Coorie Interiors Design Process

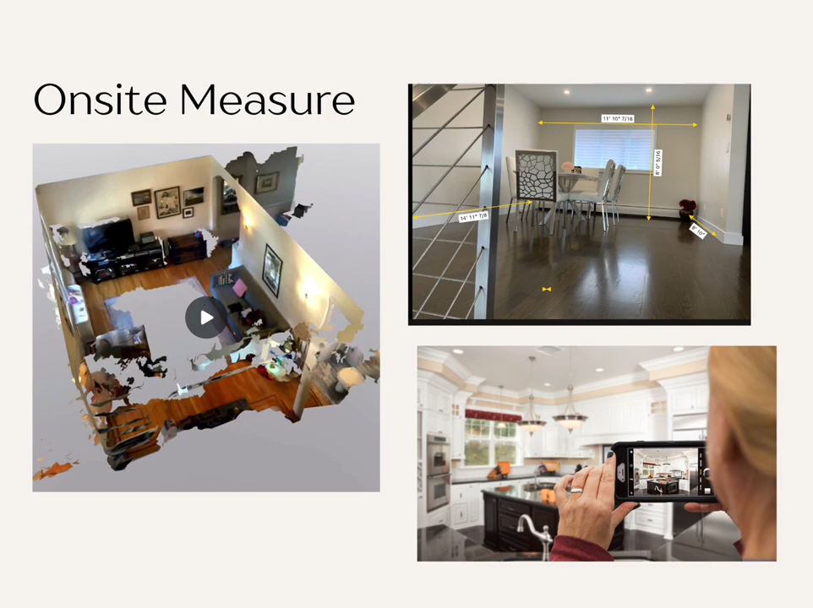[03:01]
Okay, so then at the same time I will do an on-site measure. Nowadays I usually like to do a 3d scan because I find 3d models are much better for clients to understand and be able to walk through the space. I will also photograph, take note of any technical information, that sort of thing.